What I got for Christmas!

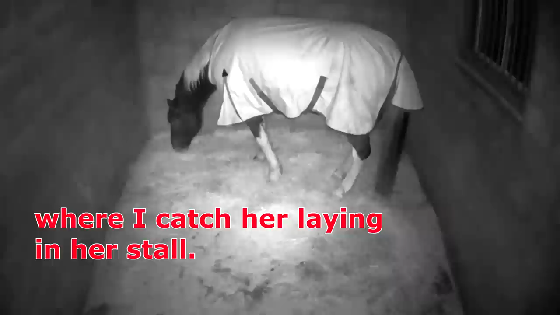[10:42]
this camera would be a great tool for any barn any truck that